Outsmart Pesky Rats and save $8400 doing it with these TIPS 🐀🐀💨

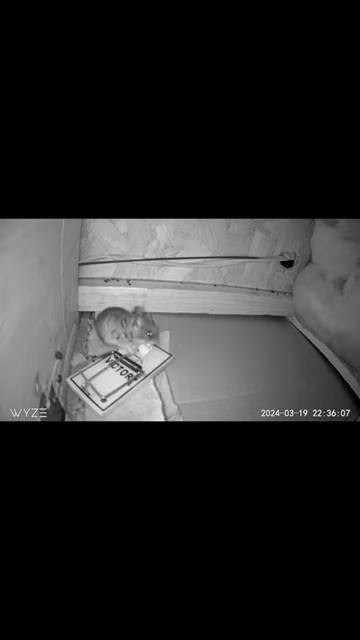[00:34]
Look at him, all over this. So we went ahead and placed our big rat trap, and you will see, look at this guy, all over the top of this Snap Trap.